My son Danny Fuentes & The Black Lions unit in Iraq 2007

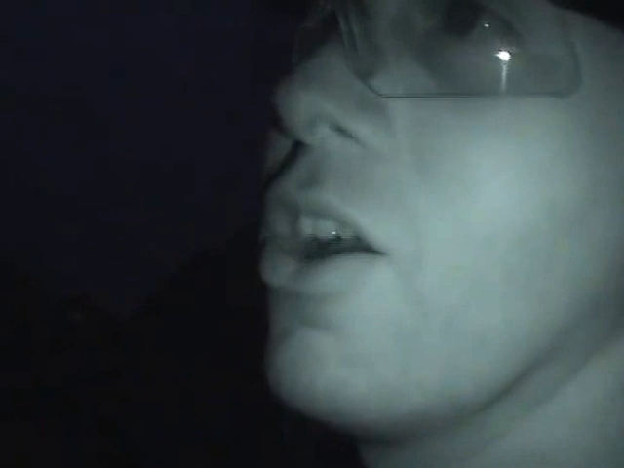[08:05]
I could have been like, go the fucking way. Is that what you told her? You got night vision on that? I said I put my dick in her mouth and fucking blew a load all over her.